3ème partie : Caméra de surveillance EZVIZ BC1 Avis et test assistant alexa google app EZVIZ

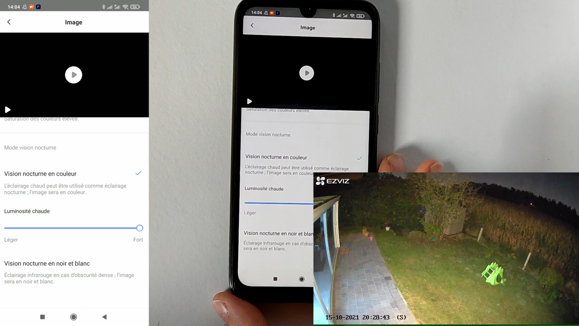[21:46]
Vision nocturne en couleur. Voilà, on peut régler la luminosité chaude ou froide,
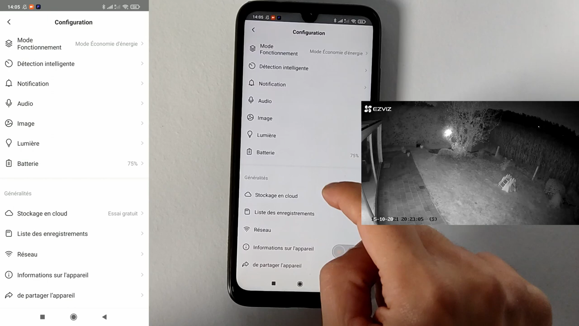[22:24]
La lumière. Donc la lumière, c'est juste pour le voyant d'état de la caméra.
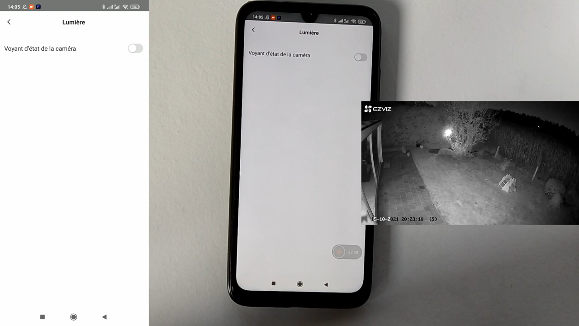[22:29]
Moi, j'aurais aimé qu'il rajoute dans lumière qu'on peut activer les spots à volonté.
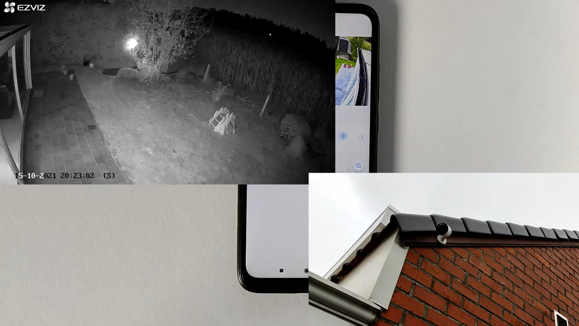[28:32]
on va dire plus de 10 mètres la caméra, bah vous allez avoir des soucis de connexion la base, vous allez avoir un problème de signal Wi-Fi. Donc il faudra alors des amplificateurs Wi-Fi pour que vous ayez une meilleure connexion au niveau de toute votre maison et à l'extérieur c'est un peu plus compliqué mais j'ai quand même si on est trop éloigné si on est trop éloigné si on met les caméras trop éloignées de la base vous allez avoir quelques petites difficultés si vous n'avez pas un bon réseau Wi-Fi.